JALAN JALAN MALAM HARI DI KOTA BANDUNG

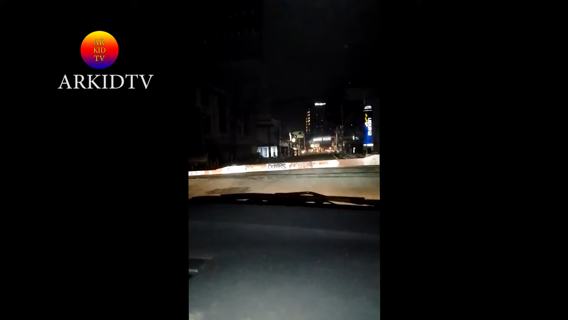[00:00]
Assalamualaikum warahmatullahi wabarakatuh Berjumpa kembali dengan channel ARKIT TV
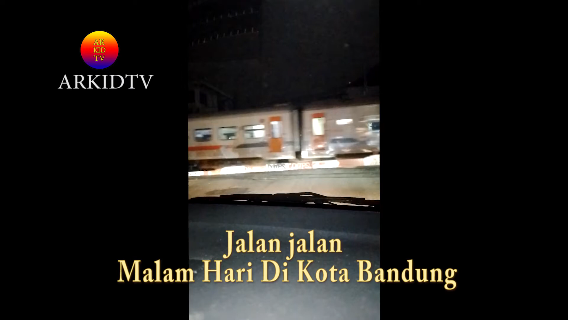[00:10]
Pada kesempatan kali ini Saya mencoba Jalan-jalan di kota Bandung di malam hari Dan seperti apa Tonton terus dan ikuti terus videonya sampai selesai
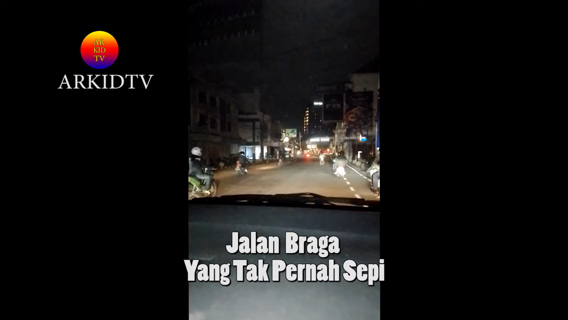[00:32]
Ini adalah suasana di malam hari Tepatnya setengah satu malam Jumlah pukul 00.30 Di kawasan Braga,
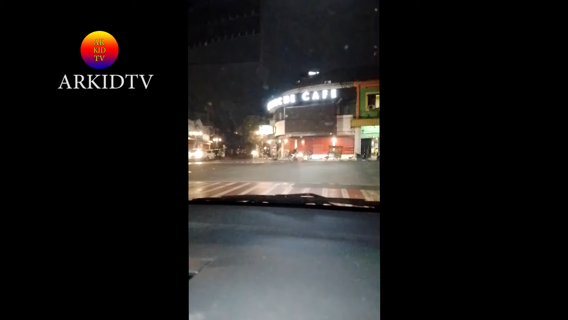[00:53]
kota Bandung Saya mencoba mereview Seputaran kota Bandung
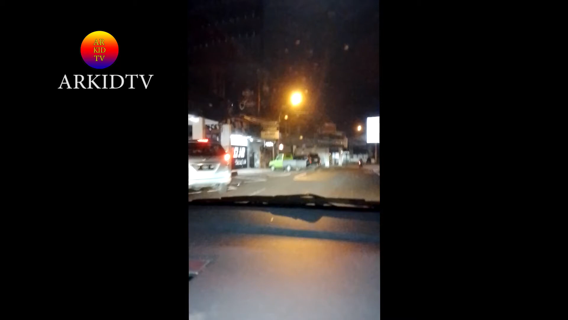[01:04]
Yang Kota Bandung ini Banyak disinggahi Dikunjungi oleh wisatawan Baik bantuan negara Ataupun wisatawan lokal Kita sekarang menuju ke Piade Yaitu Dekat seputaran daerah Bancuy
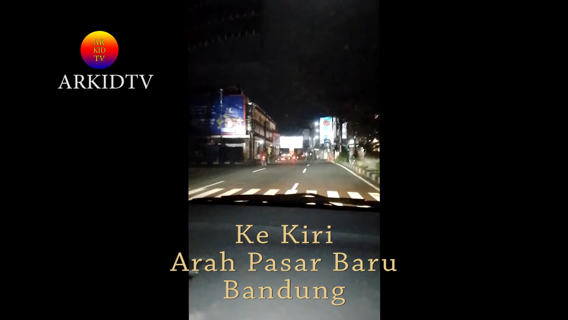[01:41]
Di depan ada perempatan Kalau ke kiri itu ke Pasar Baru Kalau dari depan sana itu
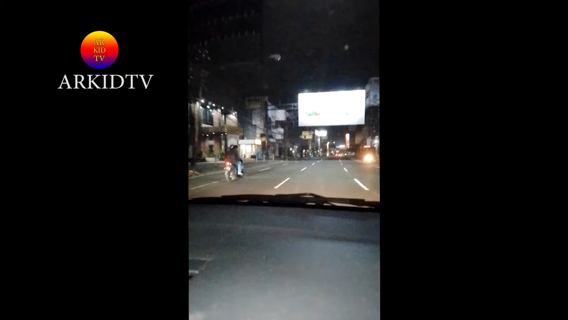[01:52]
Arah dari Kebun Jati Dan satu arah Yaitu Stasiun Bandung Dan Kalau ke kanan Kita menuju arah ke Piade
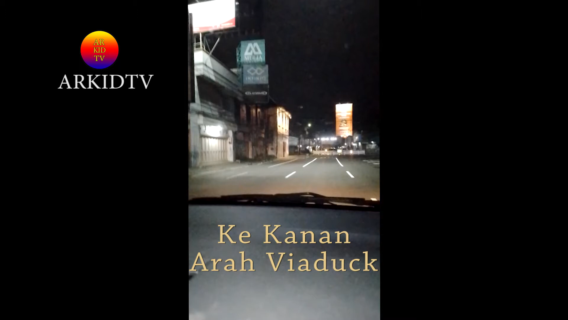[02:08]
Piade Ya ini Piade ini Mungkin ada sejarahnya juga
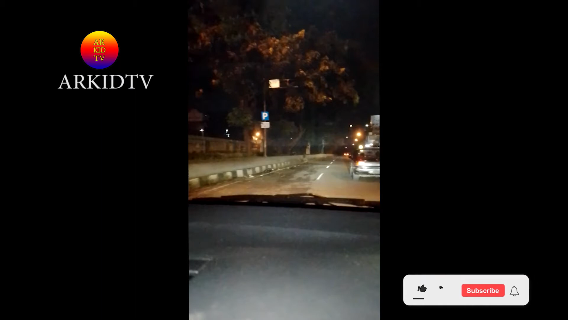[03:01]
Kegiatan orang-orang lalu-lalang Kendaraan roda 4 Ataupun roda 2 Masih terbilang Banyak Karena ya itulah kota Bandung
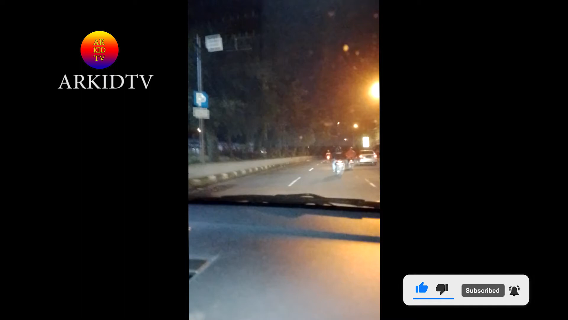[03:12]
Bisa dijadikan Kota Bandung itu Kota wisata Kota bisnis Kota usaha Banyak Kuliner-kuliner yang Wajib Pengunjung Atau siapapun Mencobanya di kota Bandung ini ya Ini adalah Seputaran Piade
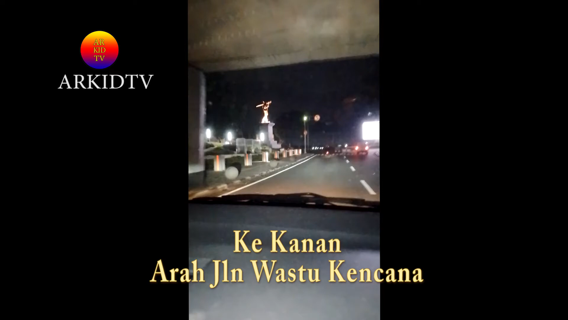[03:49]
Nah Kalau dari arah sini Ini ke arah kanan Jalan Wastu Kencana Nah kalau ke kiri Saya mau mencoba ke kiri itu Ke jalan
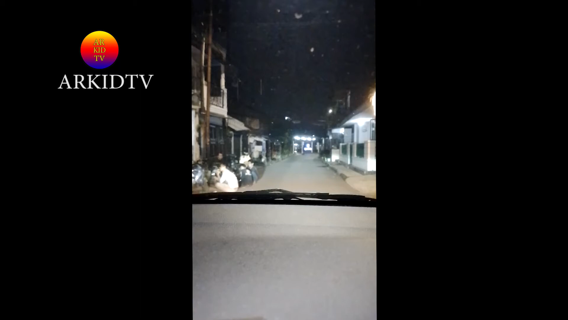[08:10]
Banyak Perempuan Perempuan Yang Berdiri Di Pinggir Jalan Di pinggir Jalan Oto Iskandar Dinata Di
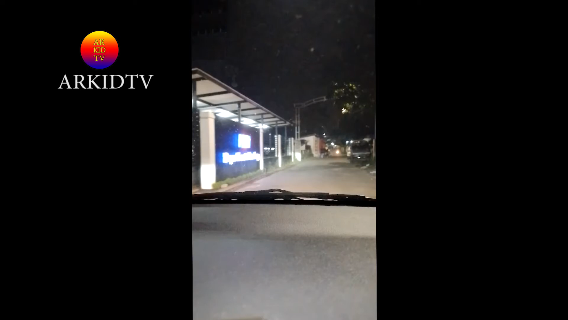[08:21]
jalan Pinggir Garnasi Mereka Kerjanya Atau Apa Yang Jelas Pakaiannya Seksi Seksi